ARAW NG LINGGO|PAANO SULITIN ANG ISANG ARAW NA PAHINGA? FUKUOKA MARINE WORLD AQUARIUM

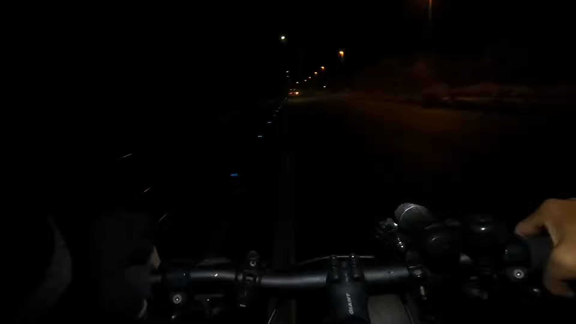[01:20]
Medyo delikado lang nga lang sa mga sasakyan kasi baka mag-grip tayo sa likod, pero gigilid-gilid lang tayo ng konti kasi kung doon tayo sa may daanan sa pinakang gilid doon madilim na part. Nakakatakot kasi yun, yung ahas. Tsaka minsan may mga tumatawid na mga hayop na ano galing sa mga gubat. Bigla na lang tumatakbo. Yung parang musang. Mga ganun.